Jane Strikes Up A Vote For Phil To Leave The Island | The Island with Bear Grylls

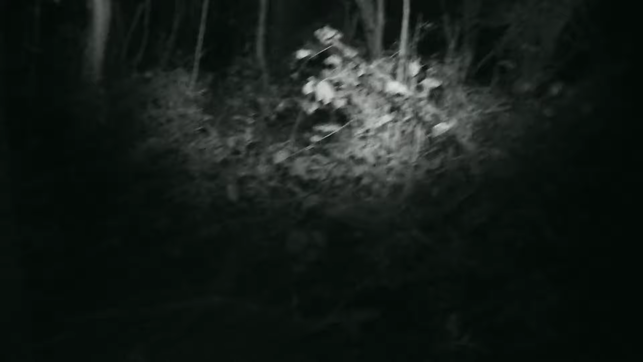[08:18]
It's a kagi, kagi, kagi. Oh, my God, maybe you all right?
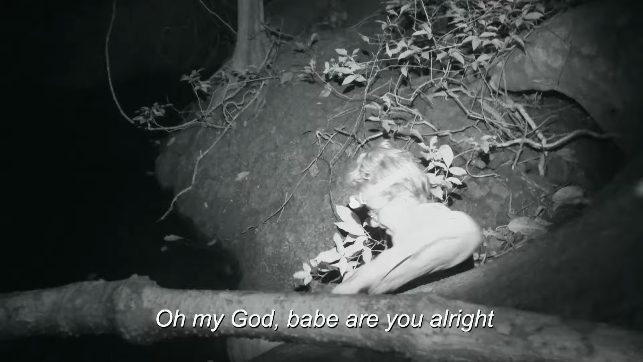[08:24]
Look at this place. It's so creepy.
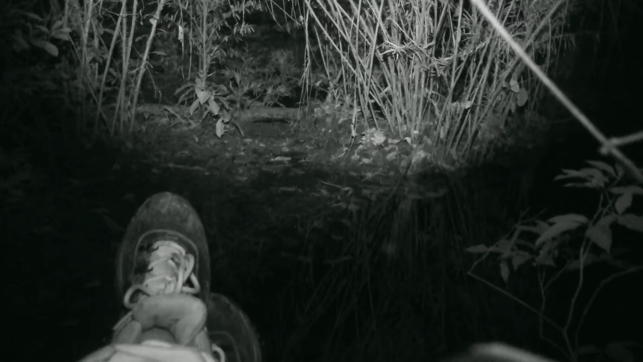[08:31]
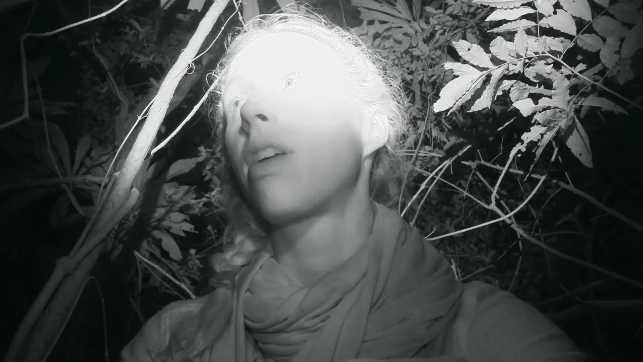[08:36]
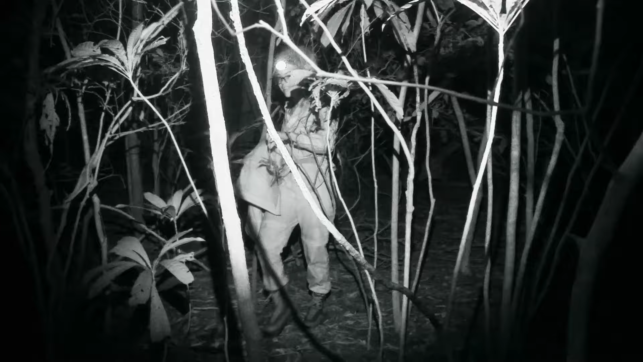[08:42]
They haven't spotted a caiman, but kagi has managed to catch something. I found a crab.